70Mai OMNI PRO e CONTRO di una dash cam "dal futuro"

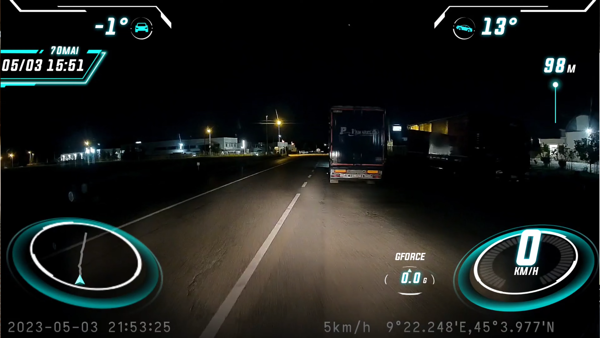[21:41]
fate i travel blogger se se vi servono video di registrazione particolari non è una telecamera da mettere sulla da fare i camera car sulle macchine da rally assolutamente però vedete che vi da comunque delle belle informazioni vi dice anche si vede anche bene di notte in questo caso cos'è che era successo ah si mi aveva attraversato la strada un leprotto che dovrebbe arrivare adesso più o meno